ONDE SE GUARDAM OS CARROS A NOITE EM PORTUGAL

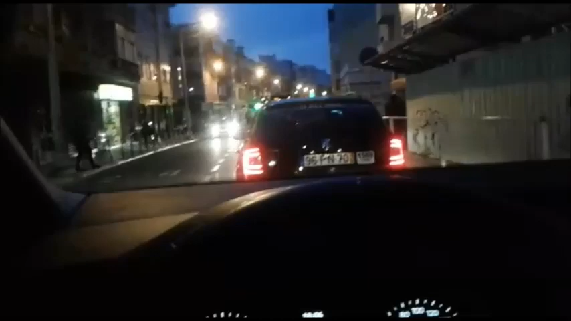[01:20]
aqui se estaciona, se guarda carros na rua. Muito difícil alguém ter garagem em casa. Então aqui nós estamos na região de Benfica.